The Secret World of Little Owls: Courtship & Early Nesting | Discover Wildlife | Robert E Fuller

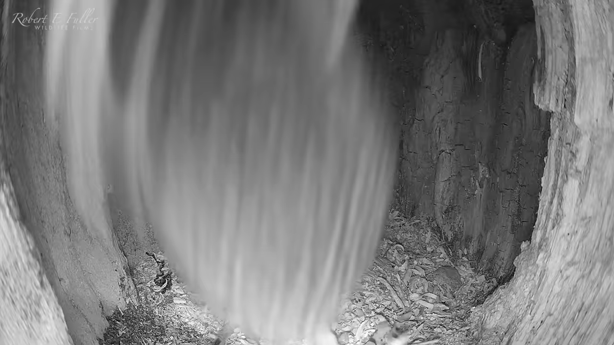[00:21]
Sure enough four days later one pops by to take a look.
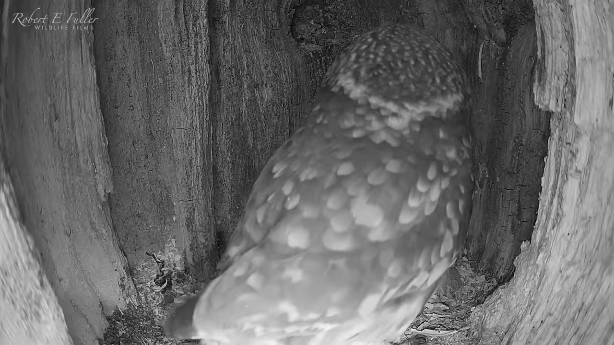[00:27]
This is so exciting my first glimpse of what a little owl gets up to inside the nest.
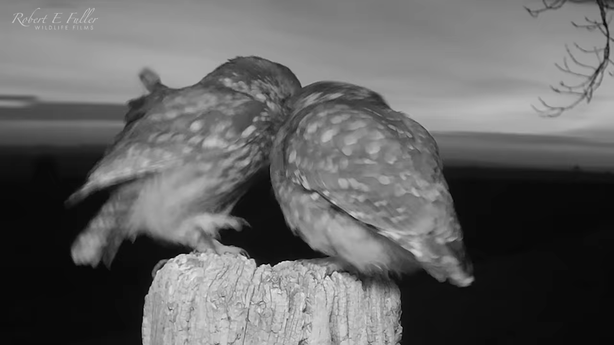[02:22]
And by night attempting to mate. Even if it doesn't always go according to plan.
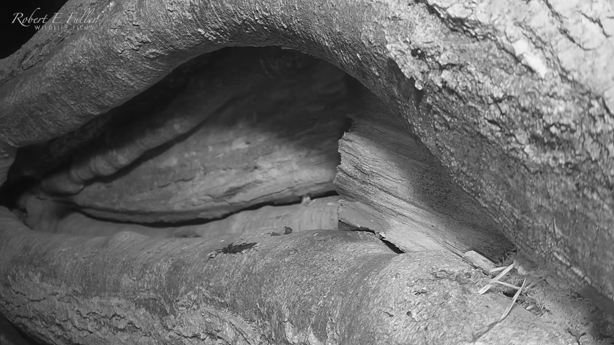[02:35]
But nest sites are in short supply. And soon a young male Kestrel comes to take a look.